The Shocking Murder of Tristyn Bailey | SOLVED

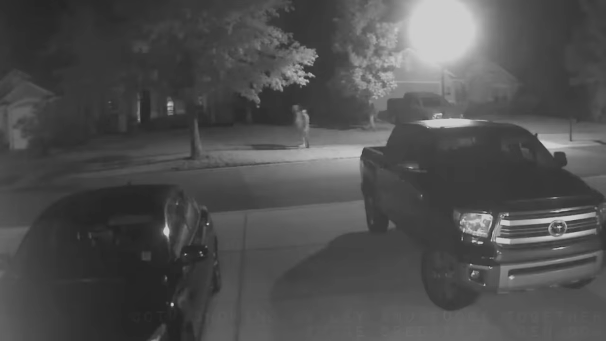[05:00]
showed the cheerleader walking with a young male individual, who were seen again at around 1.45am heading east on Saddlestone Drive. At 3.27am, camera footage captured from the same residence depicts an individual, allegedly Aidan, running in the opposite direction alone, and carrying a pair of white Nike shoes.